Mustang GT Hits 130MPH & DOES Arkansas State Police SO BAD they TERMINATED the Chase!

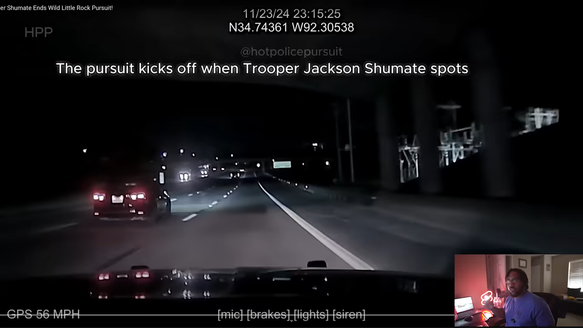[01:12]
jackson spots a white ford mustang speeding past other cars on i630 in little rock yeah with speeds reaching over 130 miles
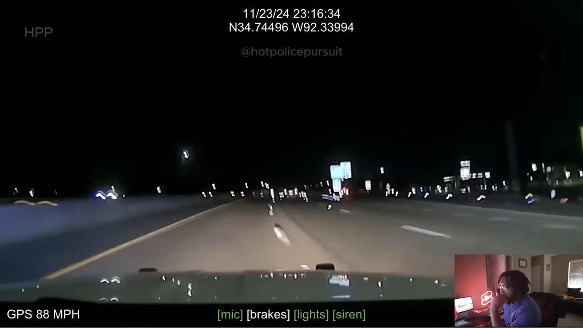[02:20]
he's passing mississippi speeds over 130 that's your boy right there move it nobody take that back that wasn't him
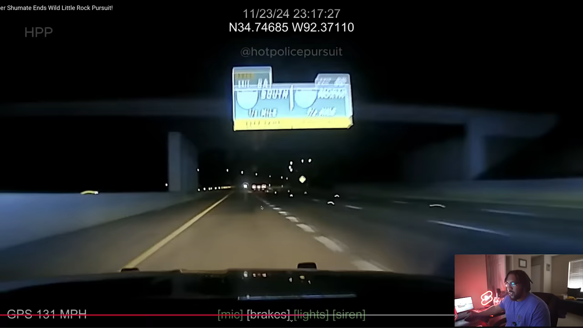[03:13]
see what i'm saying guys straight highway just disappear don't outsmart the situation don't get don't get cheeky right just put on the gas stay on the highway everything else will take care of itself looks like we're gonna take 430 south you know where's the mustang at in this area i don't know goodbye
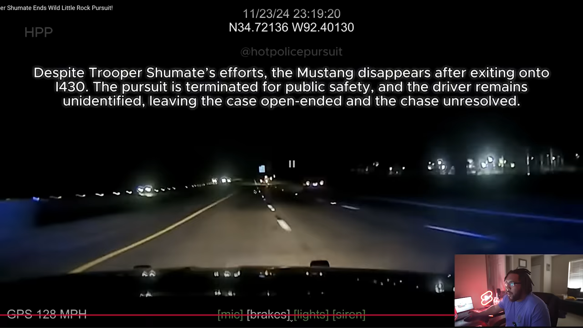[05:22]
safety your boy's been chasing the ghost for the last three minutes he could have terminated that pursuit ago a long time ago the driver remains unidentified leaving the case unended and the chase unresolved your boy got off is what they're saying